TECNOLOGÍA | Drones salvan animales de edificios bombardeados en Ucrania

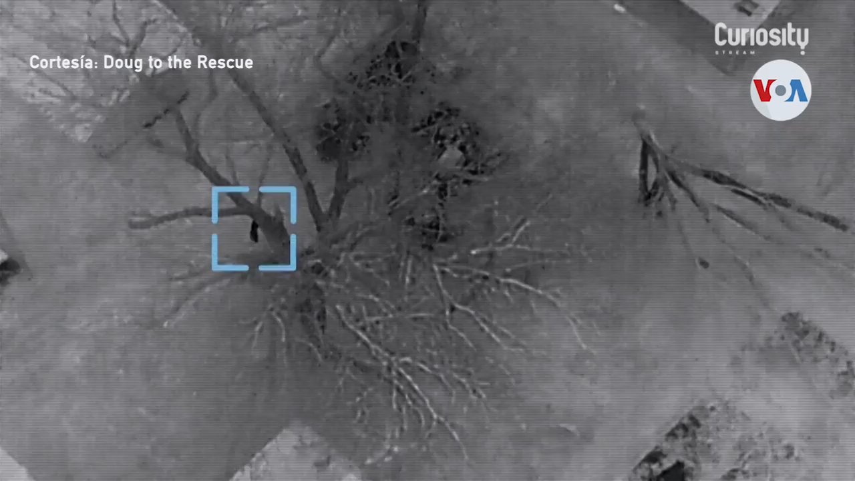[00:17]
Throne busca animales atrapados en los árboles o entre los escombros a través de drones equipados con cámaras térmicas.